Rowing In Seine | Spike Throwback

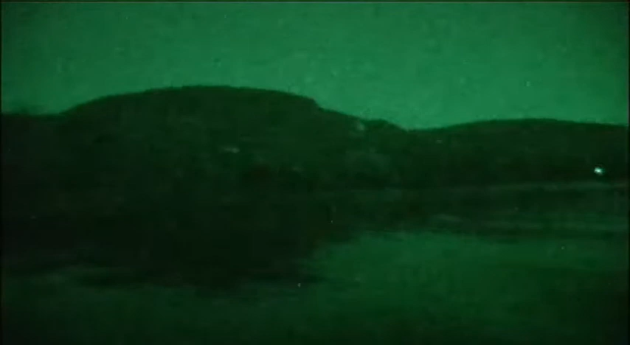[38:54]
They rode straight into a big problem.
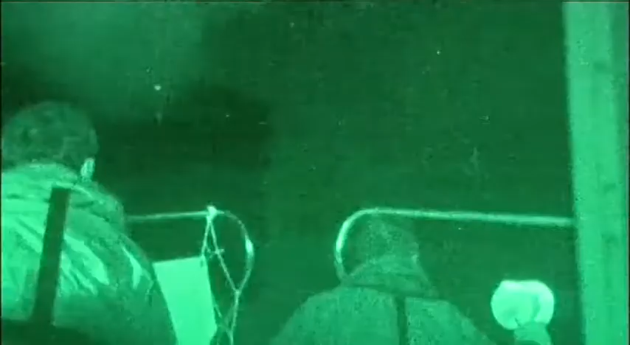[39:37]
The guard boat crews were woken up and had to act as lookouts on the deck.
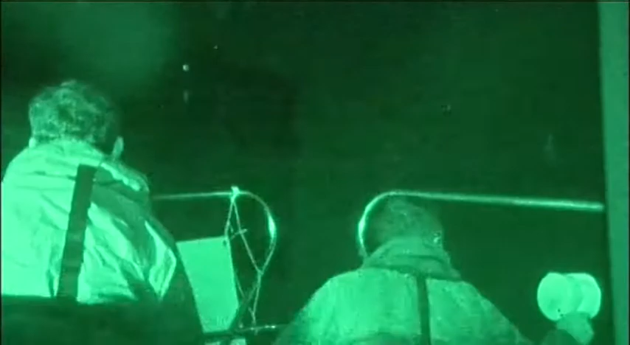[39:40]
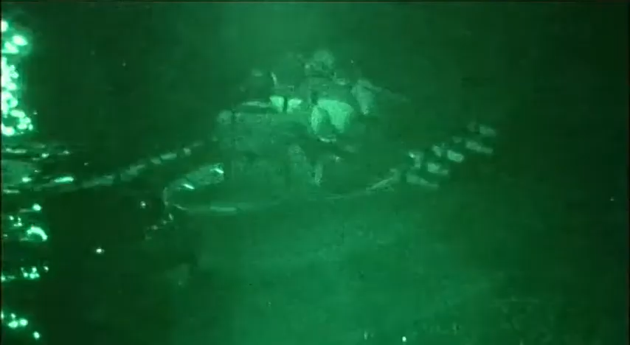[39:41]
The rowers follow close behind. With lots of turnoffs in the river, they could easily get lost.
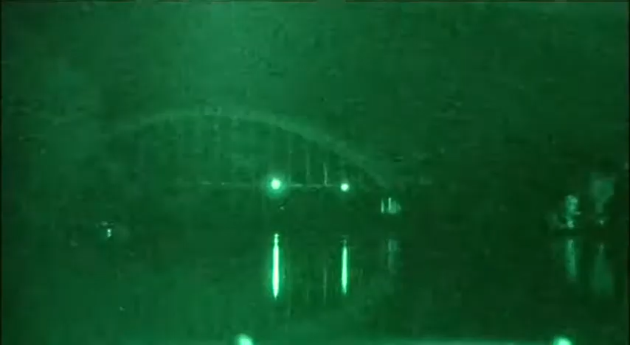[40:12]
They can't see the bridge and aren't sure if they can all get under it.
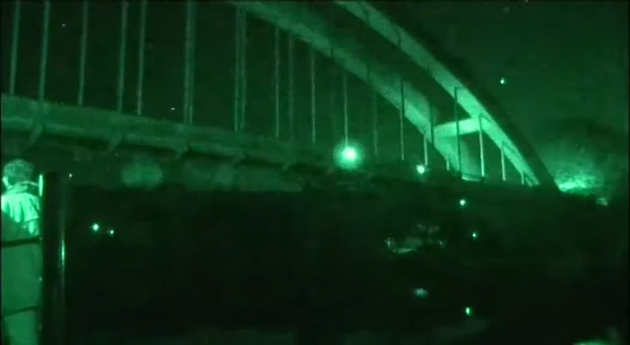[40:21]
By just a matter of a few inches, they get through.
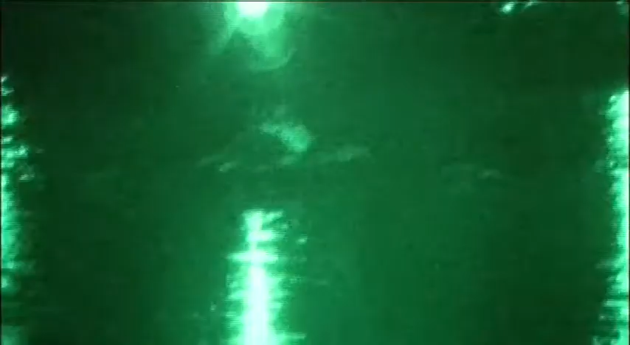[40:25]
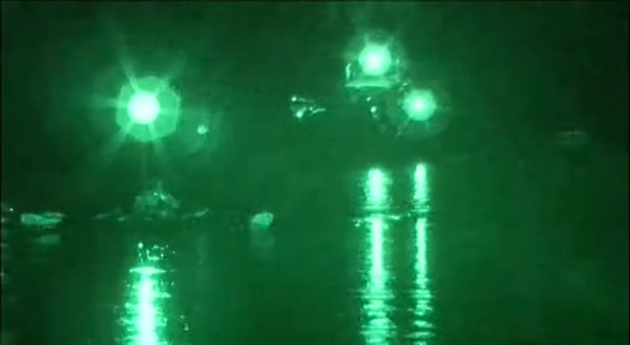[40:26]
And with the rest of the boats safely under, they can breathe a sigh of relief and head towards the second lock.
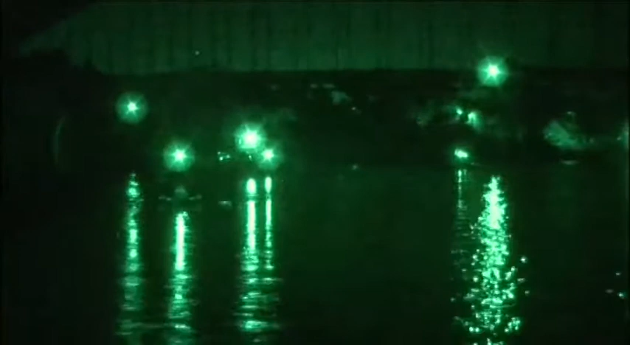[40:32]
It emerges from the mist and is a welcome sight.